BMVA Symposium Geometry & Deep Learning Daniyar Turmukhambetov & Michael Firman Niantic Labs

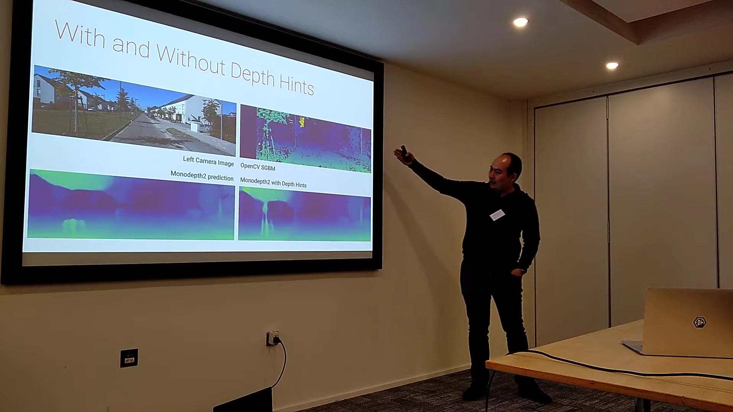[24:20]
And you can see that it managed to ignore the spurious matches and all the noise in the ground during training, and it has recovered some of the thin structures.